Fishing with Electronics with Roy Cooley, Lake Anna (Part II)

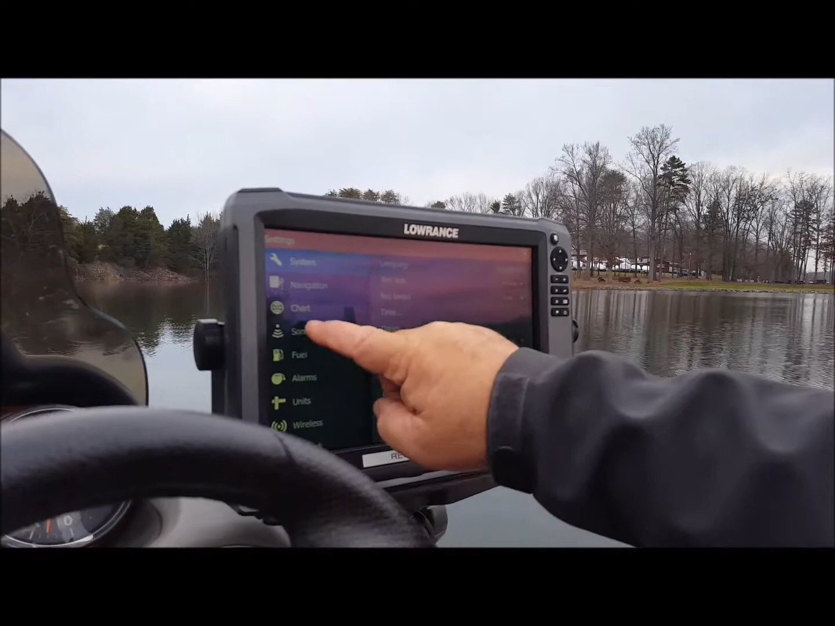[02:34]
and turn it off, get right back to normal sonar.
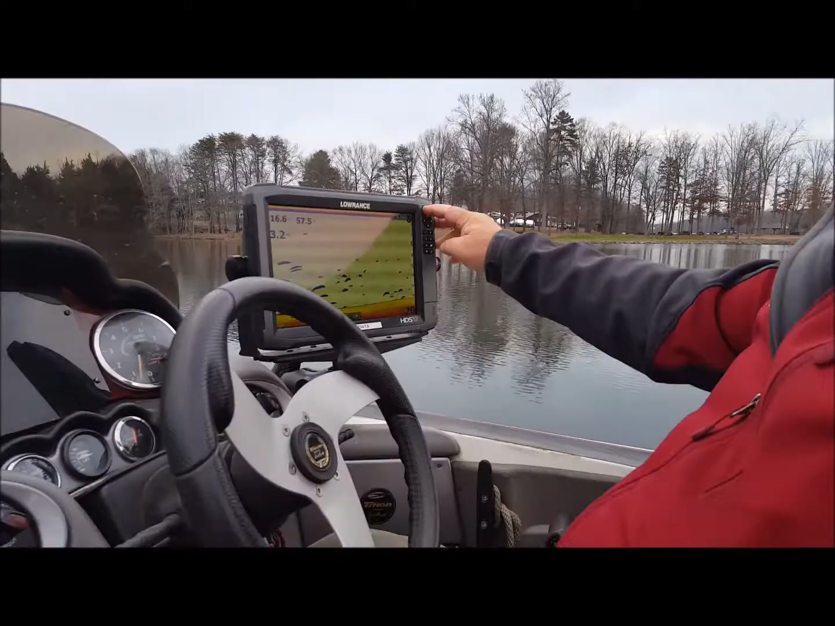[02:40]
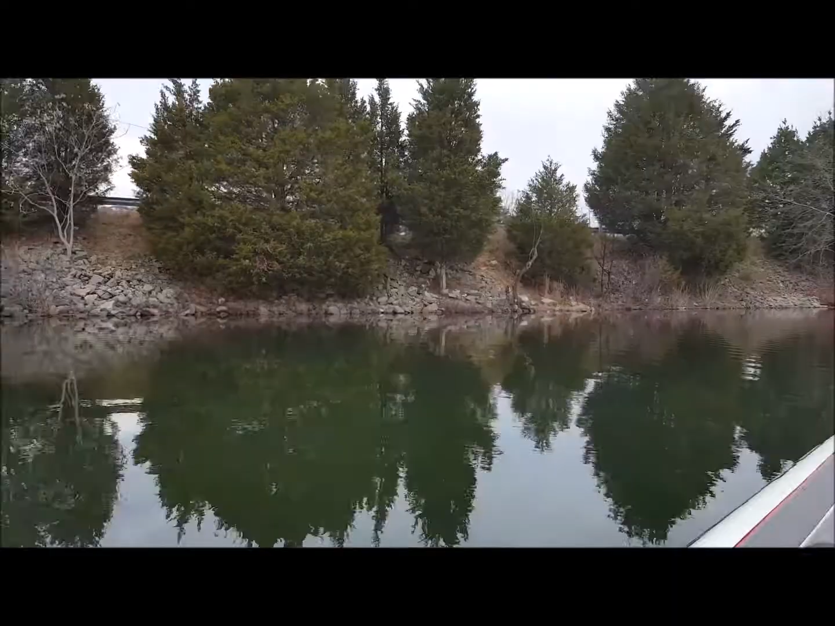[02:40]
There's a culvert that comes in between these two, and it comes up right under here. So you can see it's, we're getting deeper,
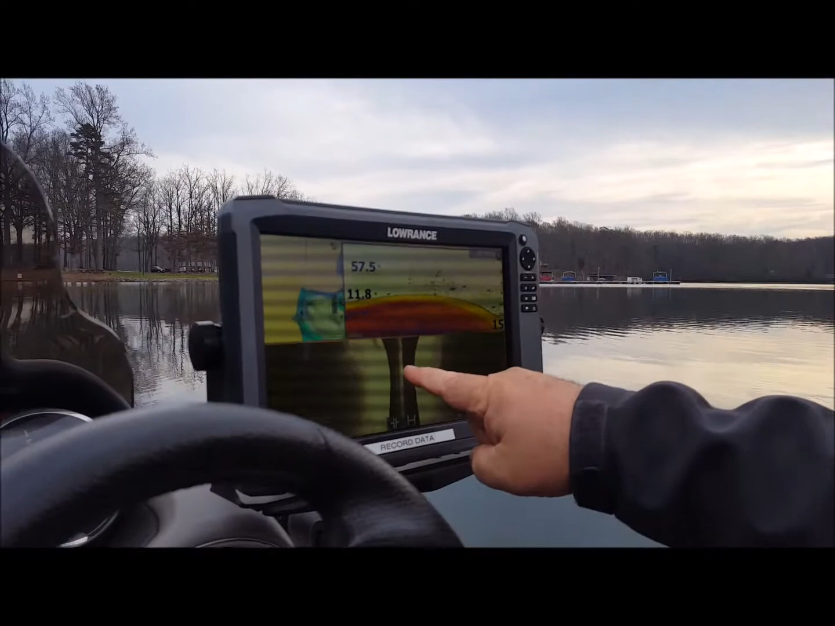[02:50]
it's washed out a hole, and there's a bunch of rock.
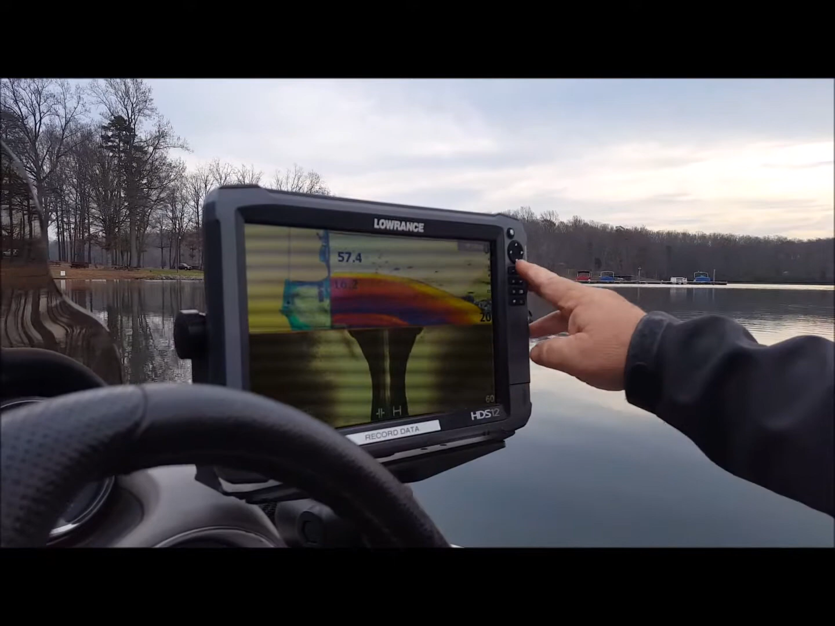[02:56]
We're coming up, that's the culvert right there.
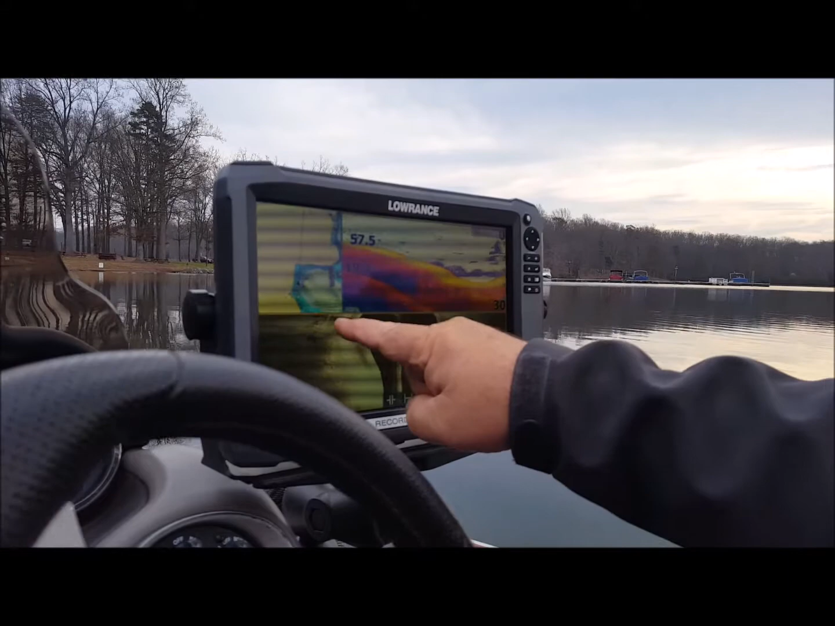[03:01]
You can plainly see, that's the culvert that comes out from under that road.
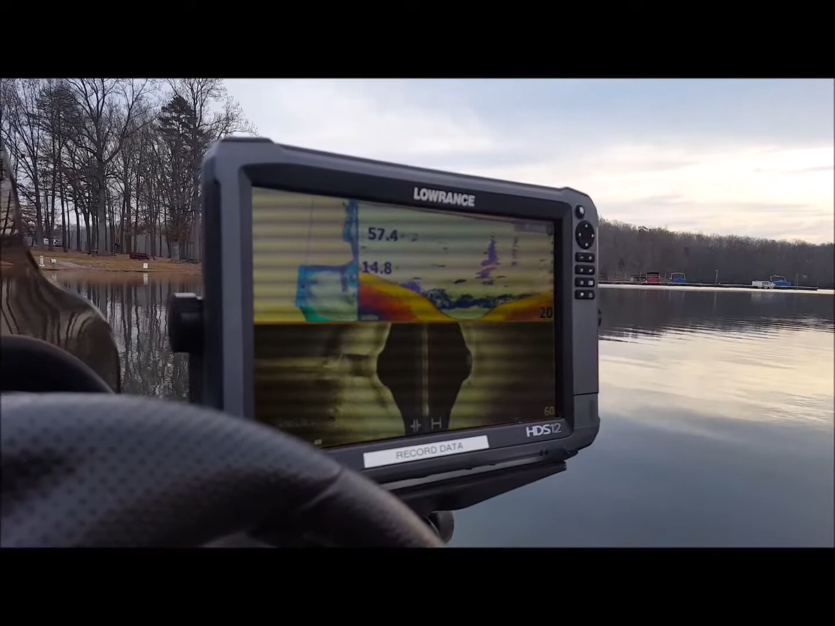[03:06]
That's the deep hole right there.
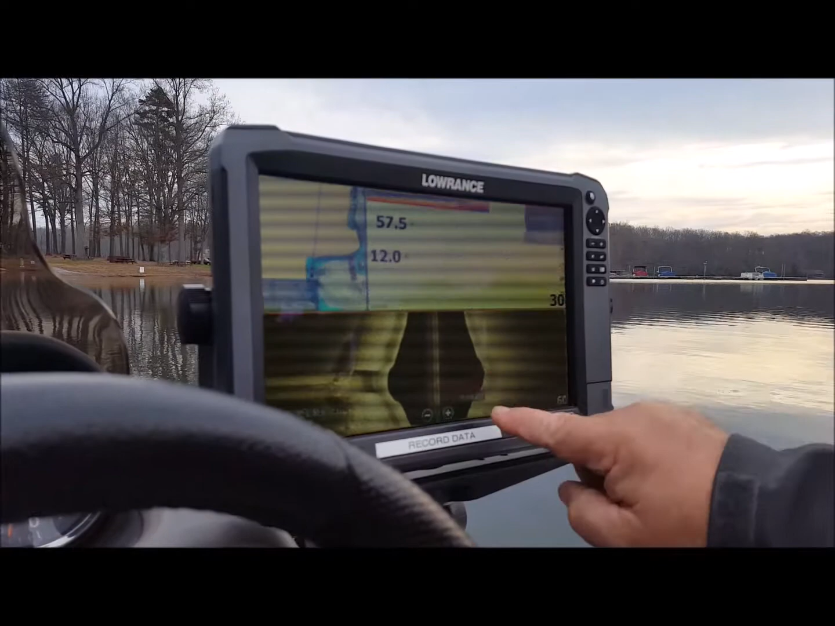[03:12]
So if I put my marker right there, you can see that's it right here.
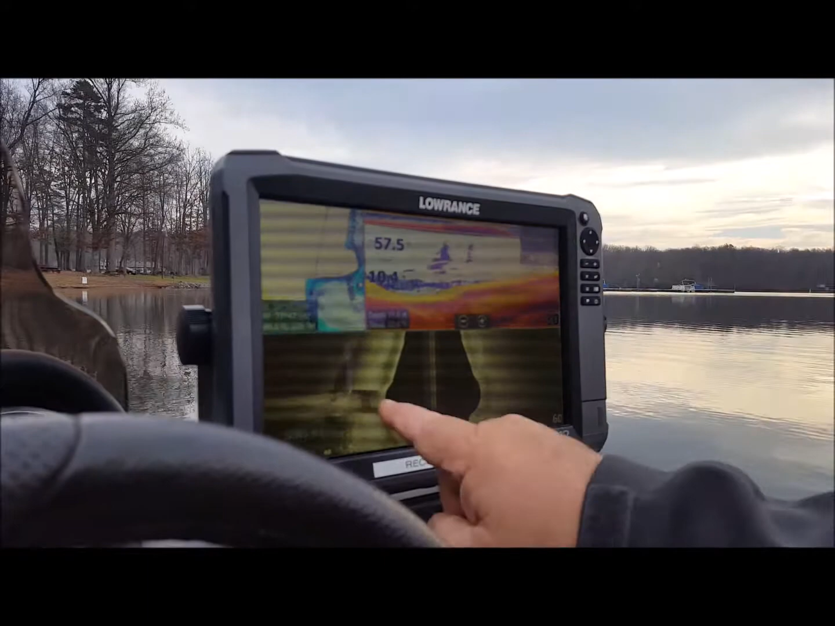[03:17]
So I've got the, and that's where the water comes out.
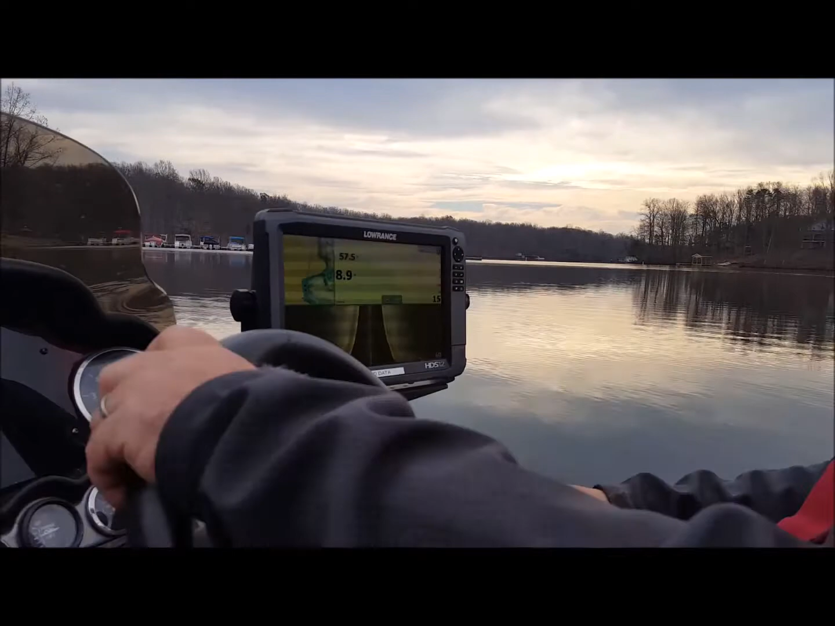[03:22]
Now they'll show up as white lines. But a lot of times, you can't tell the difference. There's so much stuff around it, so much hard bottom, that you can't tell the difference. So what you do is you jack your contour, you jack your contrast way up. So now, remember I said things cast a shadow.
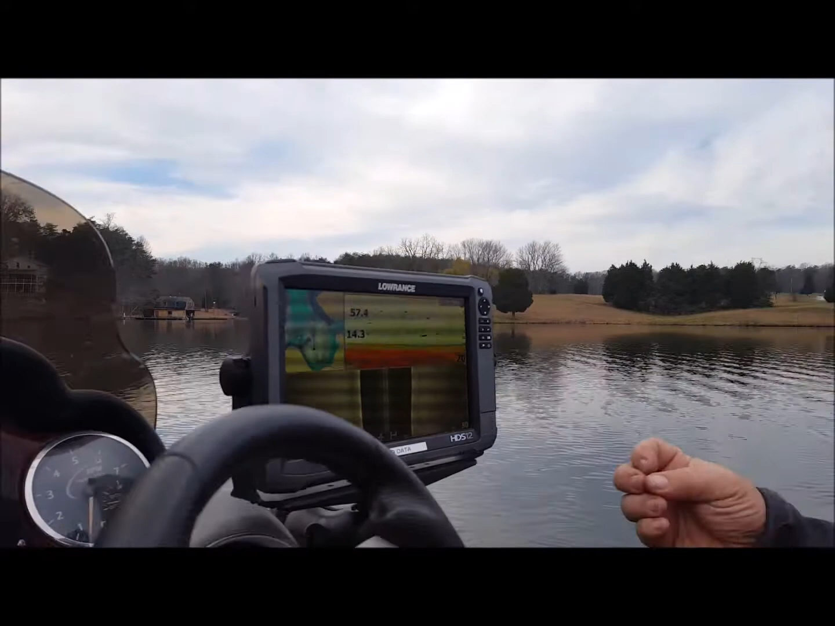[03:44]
So what you do, you jack the contrast way up. So now, instead of looking for the white line with fish, you look for the shadow that they're casting. You're looking for the absence of color. So you're looking for a clear spot, just like you did in that stump. So now you can locate fish like that, especially when they're close to the bottom. Because if a fish is close to the bottom, you may not see it, other than its shadow.
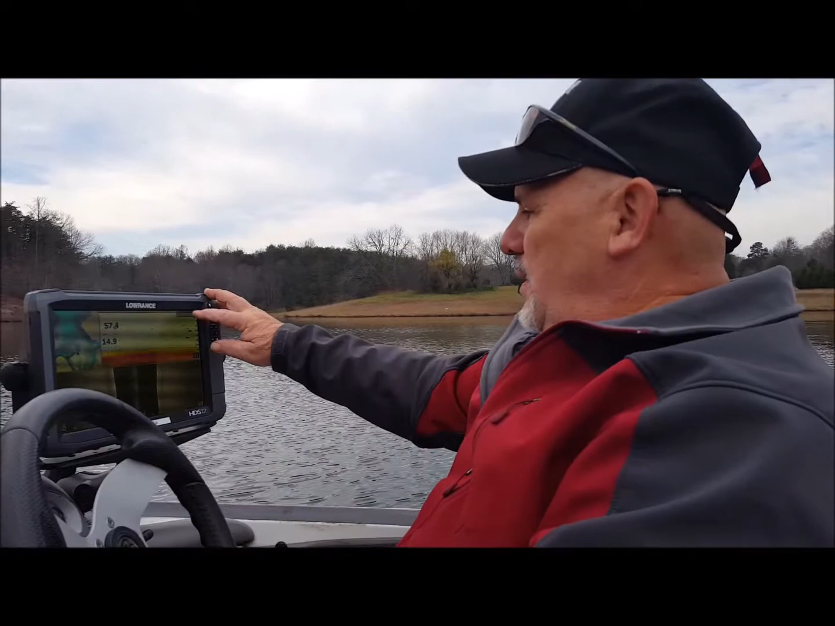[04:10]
So you can go in, and you can go into contrast, and you can jack the contrast way up.
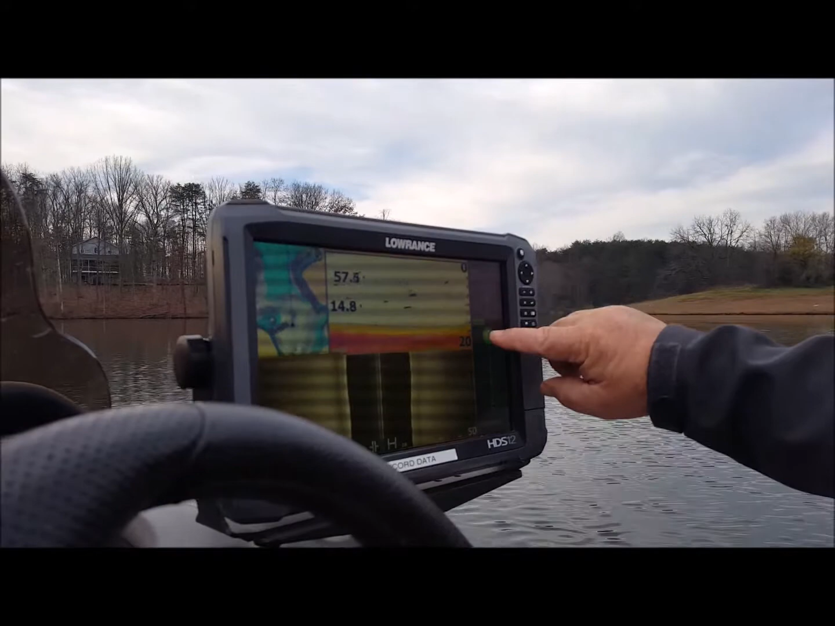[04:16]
Now if it's real white, anything that shows up is really going to show a shadow.
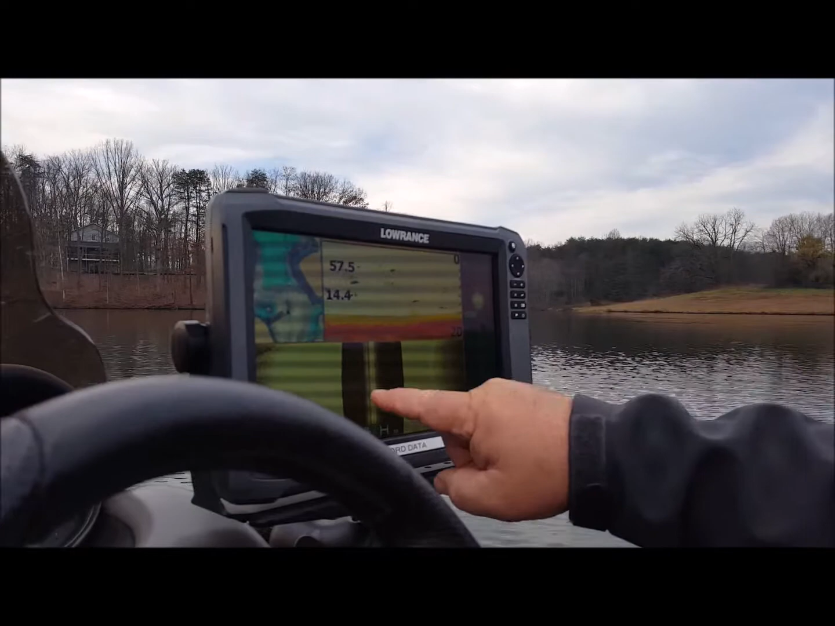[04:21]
So you can actually pick out a school of fish over here by their shadows, where if they were laying on the bottom, you wouldn't be able to see them.
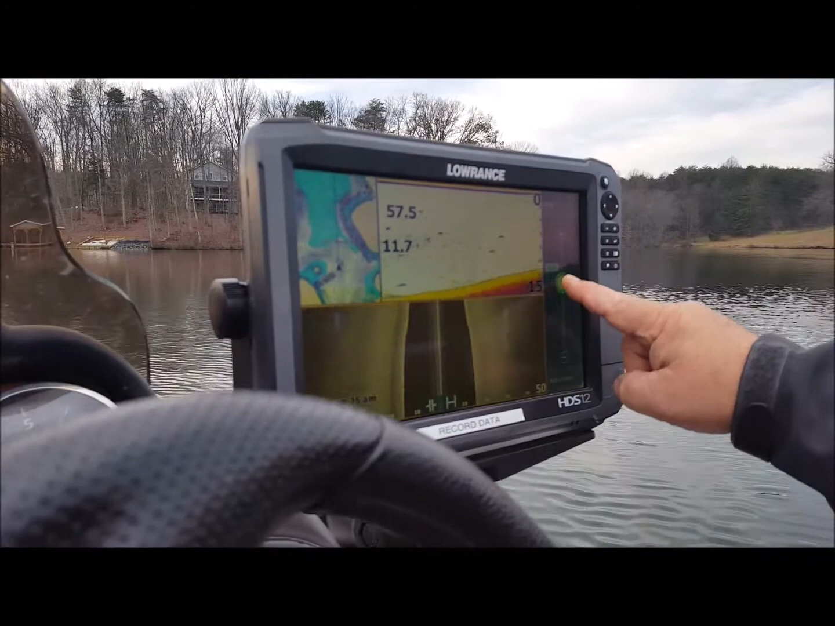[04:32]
What you would do is you hit add.